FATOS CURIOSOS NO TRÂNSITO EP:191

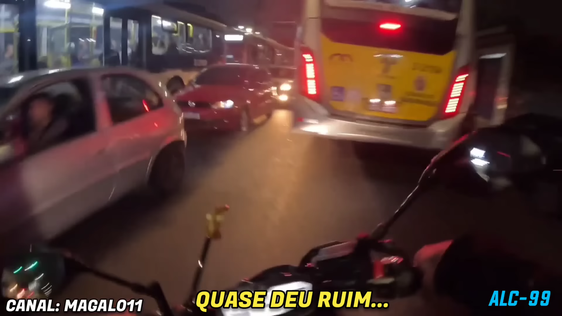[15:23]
Aí, ó. Isso aqui é foda, rapaziada. Tem que andar ligeiro. Tem que pilotar pra você e pros outros, né?